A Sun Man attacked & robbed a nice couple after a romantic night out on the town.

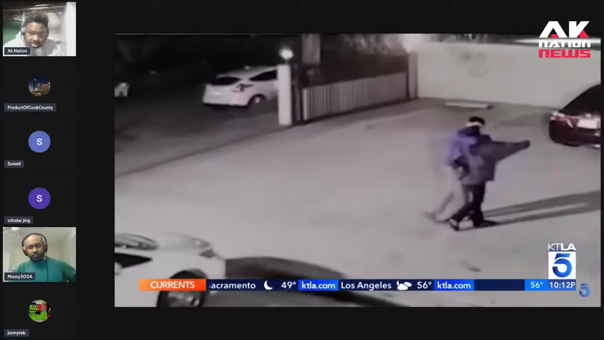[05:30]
He was just waiting for whomever was going to come down the sidewalk or into the parking lot. You know, he was probably waiting for somebody who was not even thinking about that.